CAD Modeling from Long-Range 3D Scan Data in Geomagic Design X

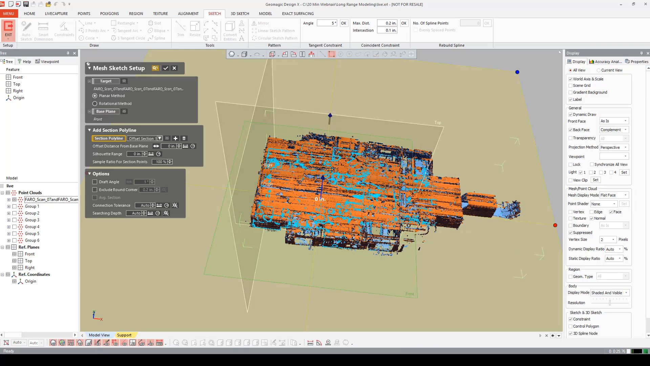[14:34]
I'm going to take a section of the room.
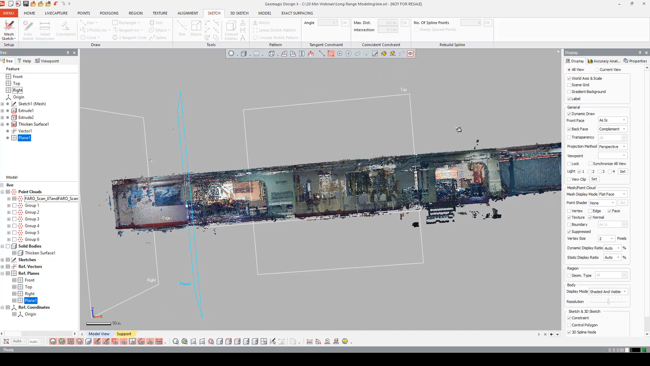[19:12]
I'm going to orient my point cloud so I can now just show the roof here.
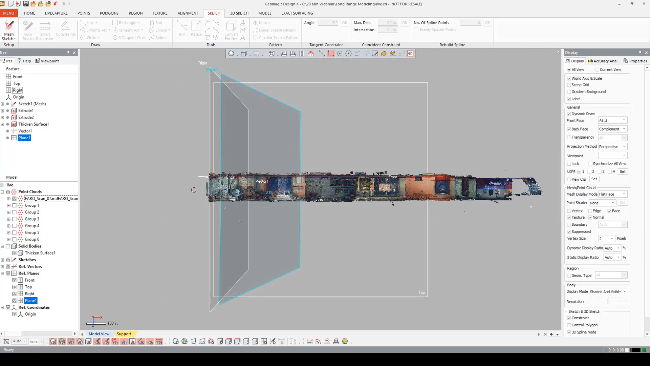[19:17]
I'm going to highlight the top.
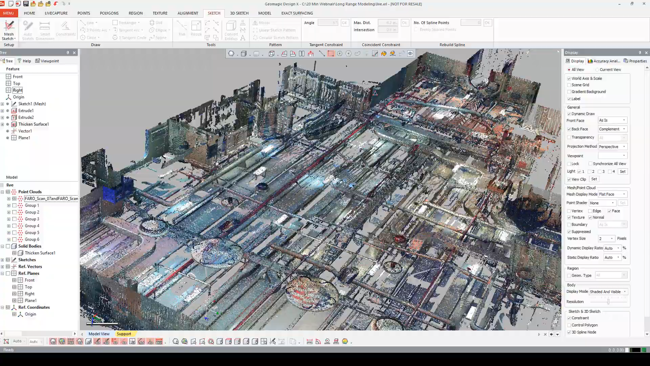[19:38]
And really quick, I want to show you how fast we can get data on one of these pipes on the ceiling.
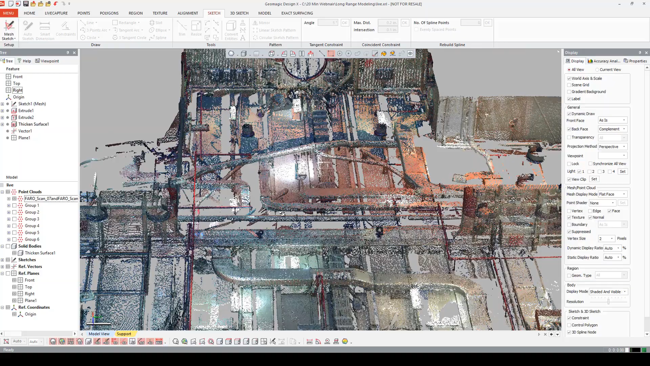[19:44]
Let's do this pipe right here. I'm going to go into my home tab. Turn on the pipe wizard. I'm going to say cylinder selection. And I'm just going to start taking points on this pipe. I can say check to see what I have so far.
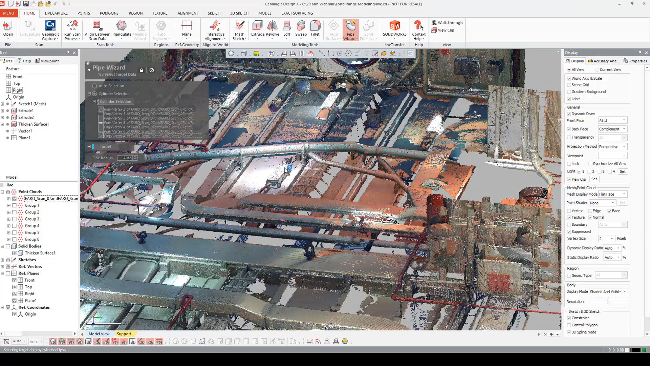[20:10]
You can always add to it. I can come in.
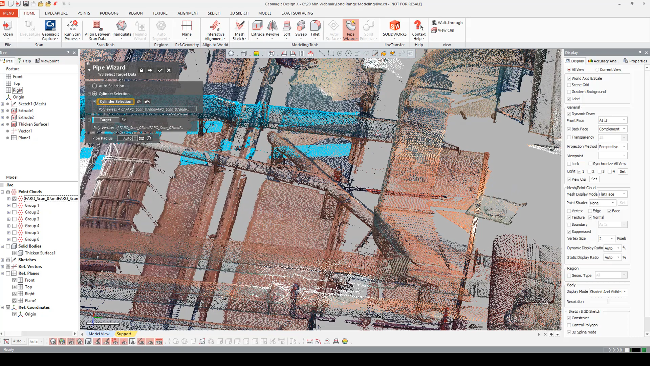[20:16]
And say okay.
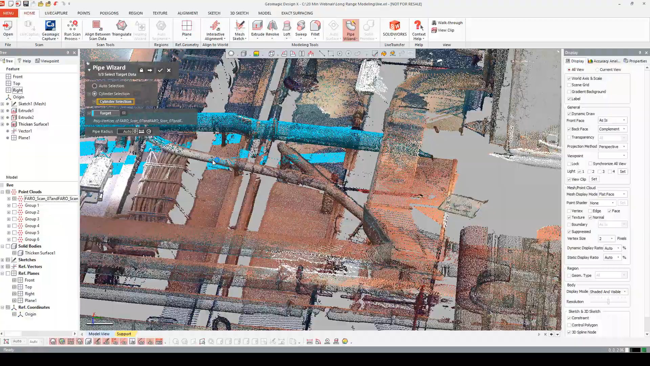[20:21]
And that looks pretty good.
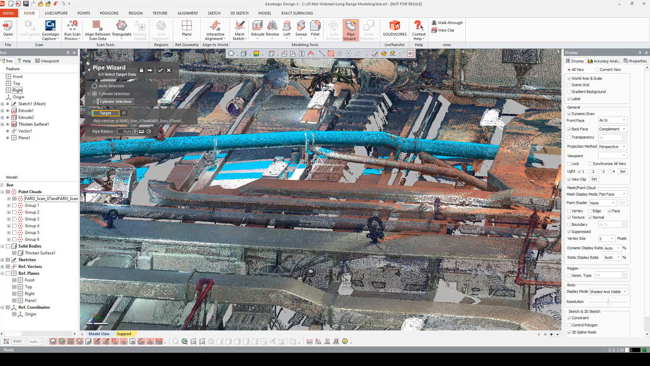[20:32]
If I come in and turn the target off, I can then delete this overspray by holding control.
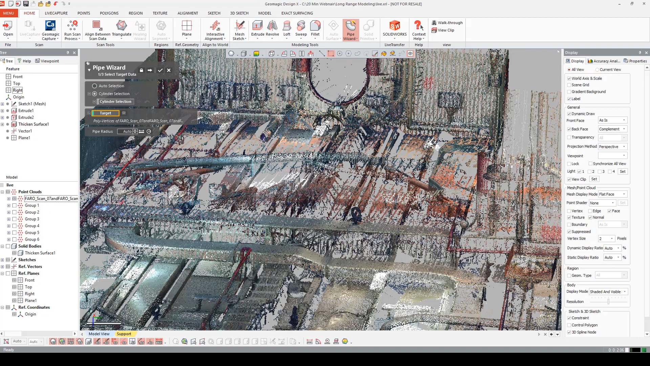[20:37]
That usually doesn't affect too much, but it's good to know that it's there. And then I want to preview it. Let's preview what we have.
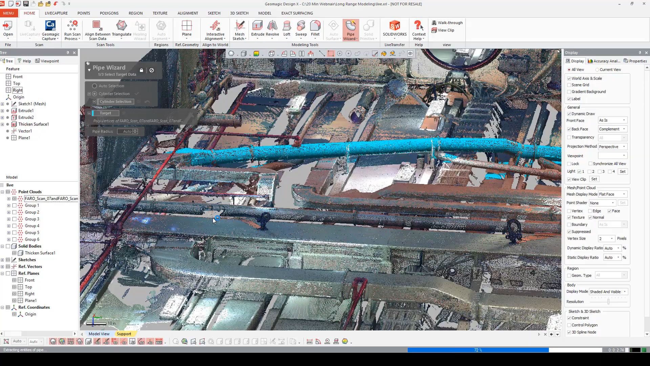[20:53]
And really quick, I can have pipe geometry. Just by selecting a few points,
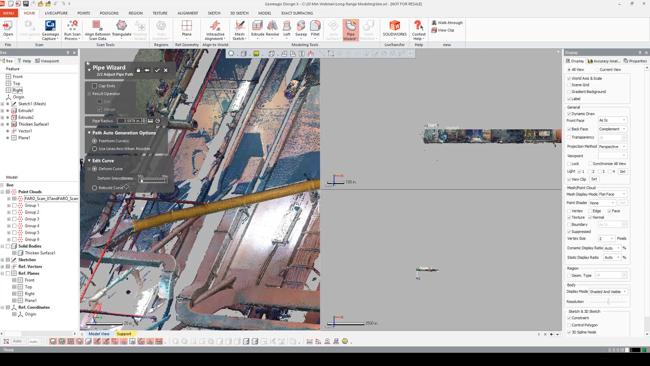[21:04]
I want to cap ends.
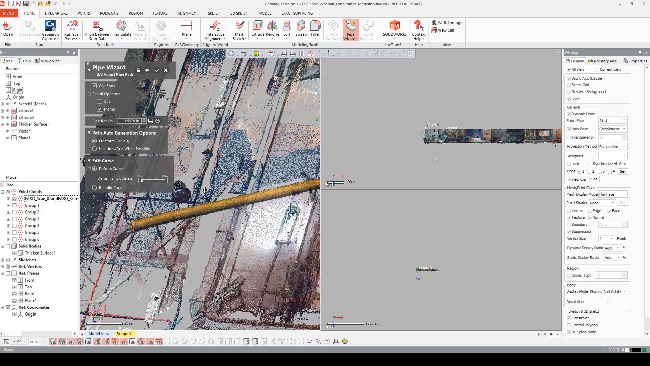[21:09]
And then this will turn that into a solid. And let's say okay.
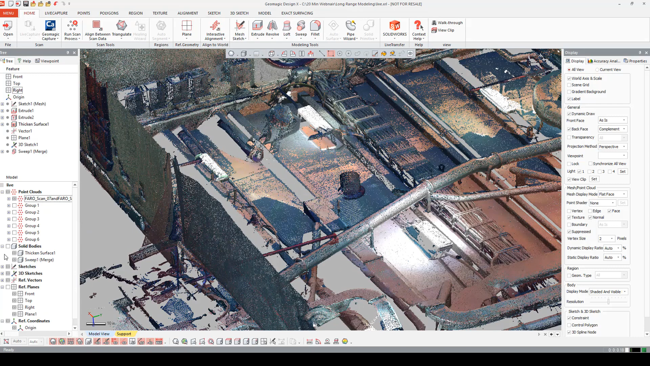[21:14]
Turn on my solids. Really quick, I have some data going.